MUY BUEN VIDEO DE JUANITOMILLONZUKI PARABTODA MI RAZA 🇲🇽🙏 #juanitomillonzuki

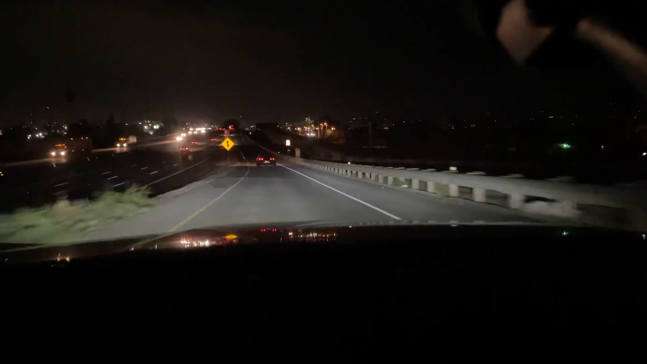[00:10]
en esta vida de Estados Unidos, aquí vamos por el Freeway 10, para la gente que se acuerda de Estados Unidos, aquí vinimos por el Freeway 10, miren, que chingón, hay mucha gente,